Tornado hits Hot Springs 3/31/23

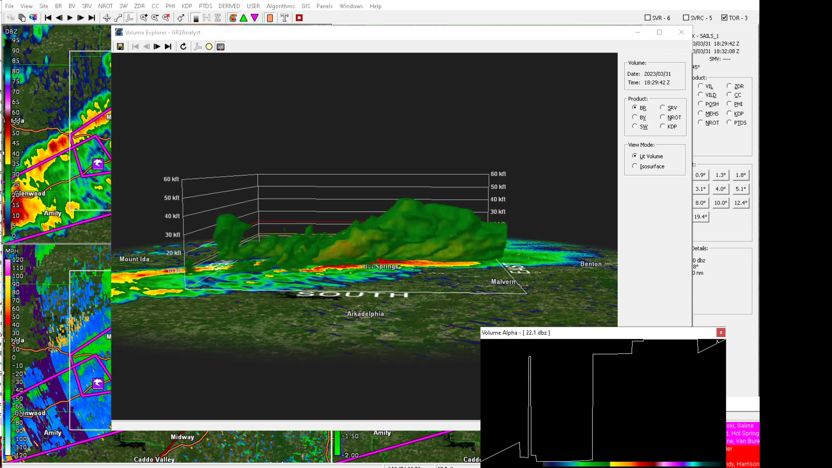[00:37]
The trajectory of this storm takes it right into downtown Little Rock,